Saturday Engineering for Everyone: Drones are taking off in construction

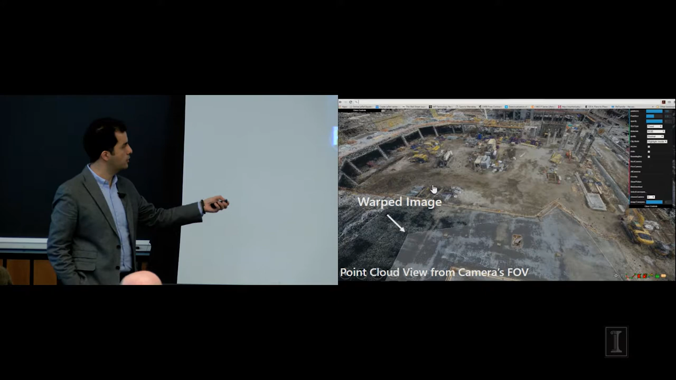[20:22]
You can see the image. You can see the point cloud. And now you can start doing measurement.
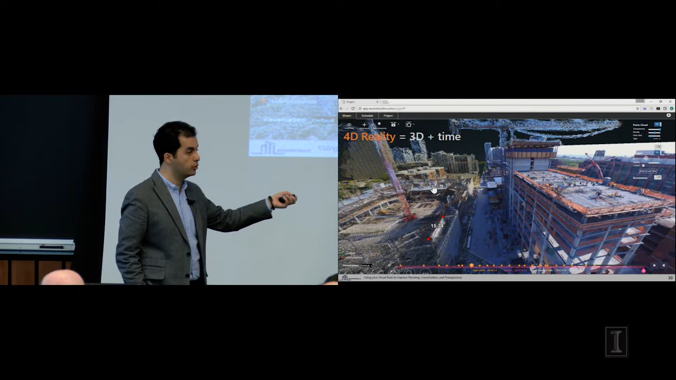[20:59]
Every tick represents one day in our project. So you can actually see these orange dots. Each of them represents one of the reality models that we've generated on this job site. So let me advance that for you so you can actually see from
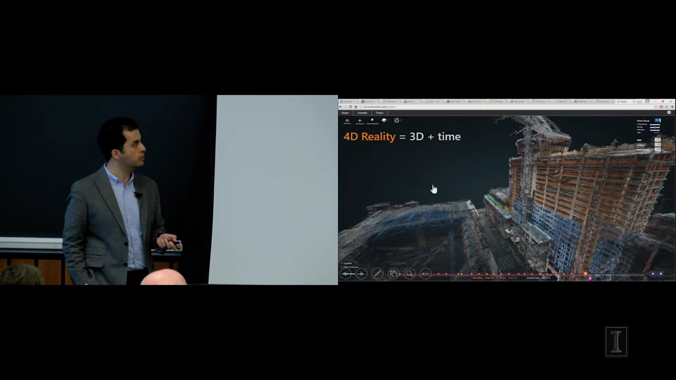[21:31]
we can generate these models that can bring complete transparency in terms of how much work can be done on the job site. What it also does for us is that it organizes all of the images that we capture based on location and time. You see these small pyramids?
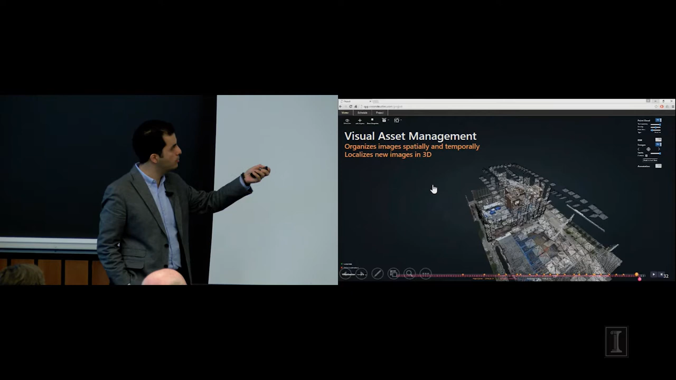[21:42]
Each of them is one of the images that have been actually captured on this job site.
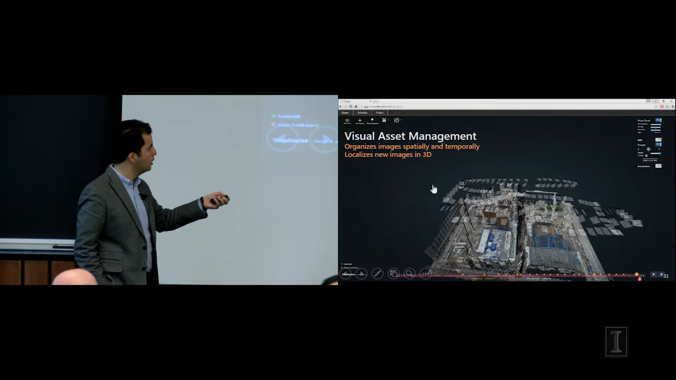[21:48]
So you can actually dive yourself into any of these camera viewpoints, get access to the photograph, and see the site, and do your measurement from that camera perspective.
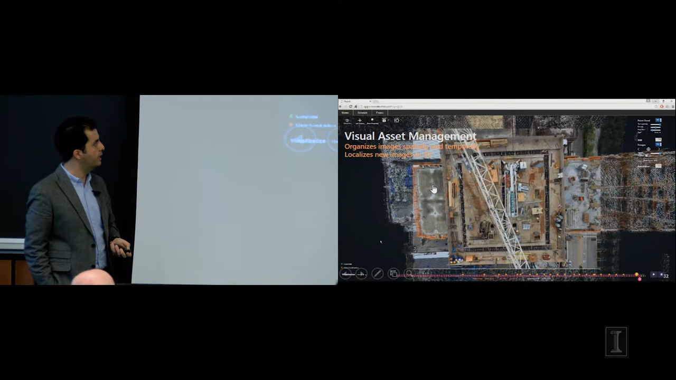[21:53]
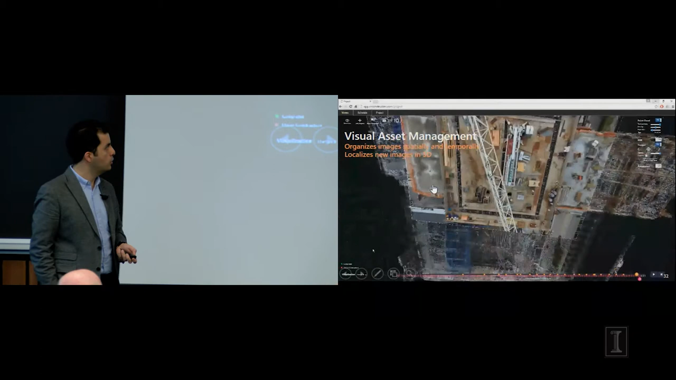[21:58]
In a moment, you're going to see that the user changes the camera perspective, goes into a different viewpoint.
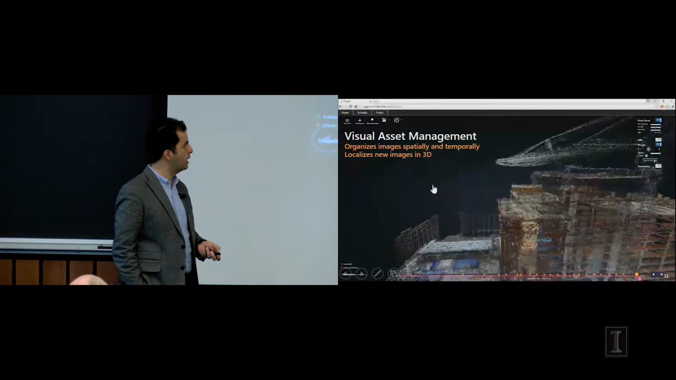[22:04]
So now you can, for example, study progress that's happening on the north part of this high-res structure in Chicago.
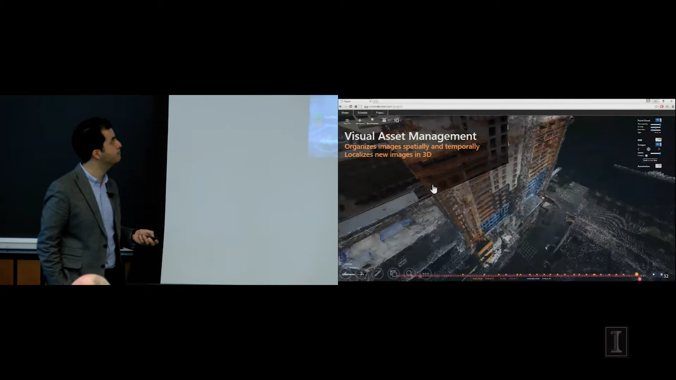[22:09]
We've been able to deploy this technology on many different types of sites.
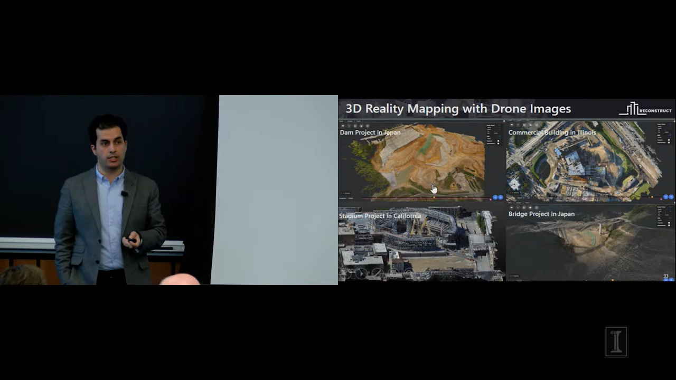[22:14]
You see an example with our Japanese partners. This is a dam project. This is another commercial building in Chicago. We've actually been operating on a number of stadiums in the US. This is Sacramento Kings Stadium, $500 million project in California.
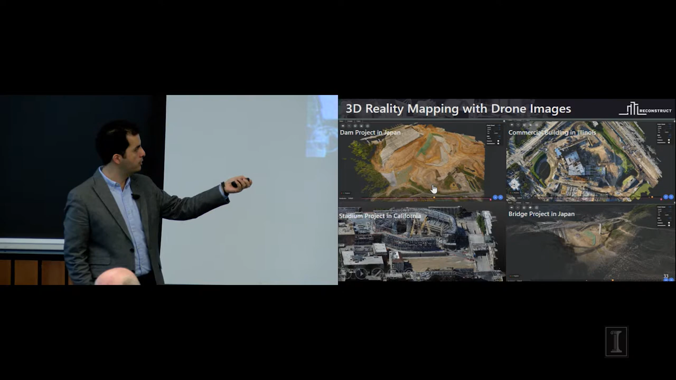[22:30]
And more recently, we've been involved in a project of tracking performance of bridges. And this example happens to be also in Japan. Now, this is only one part of our process, which takes in the images and generates reality model.
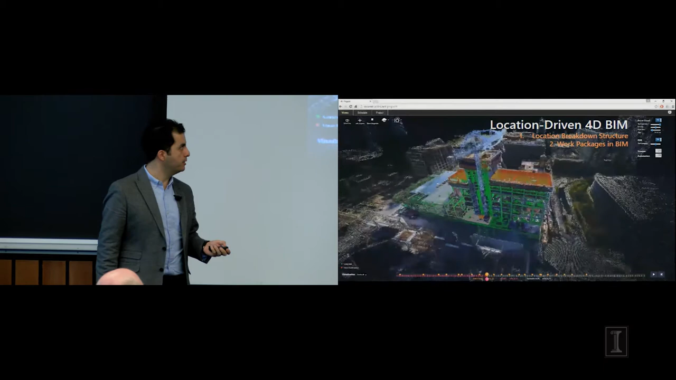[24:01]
I'm not going to get into too much details here, but basically the idea is that companies that actually plan for their construction activities would help us create these animations in our web-based environment.
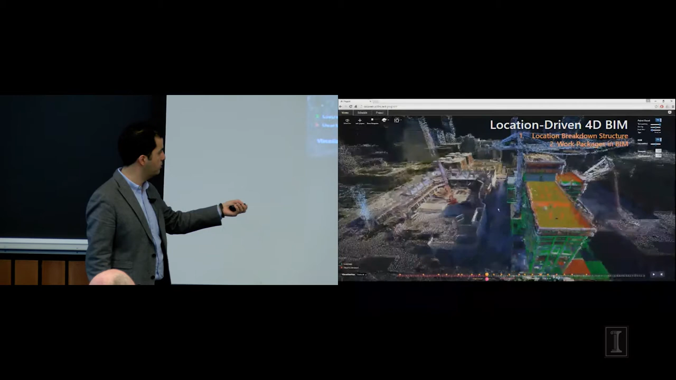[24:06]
At the bottom of the screen, you see another marker at the bottom of this timeline that shows you what is expected to be done.